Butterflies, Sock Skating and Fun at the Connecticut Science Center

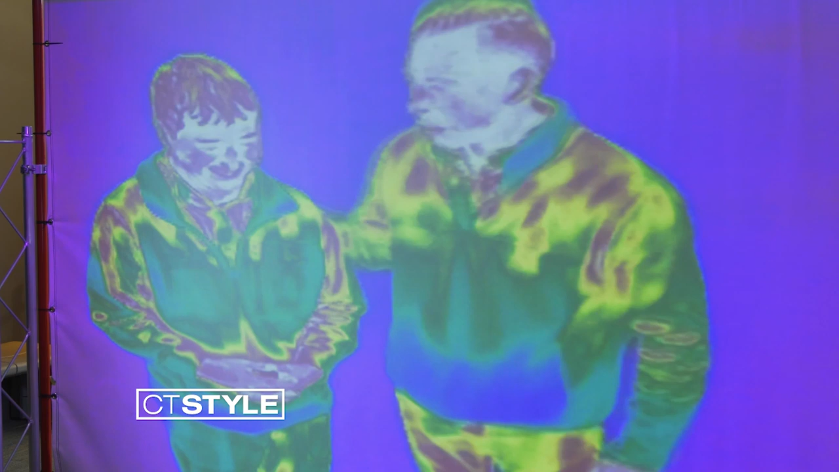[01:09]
Alright, so Sean, one of the neat things here is this infrared screen.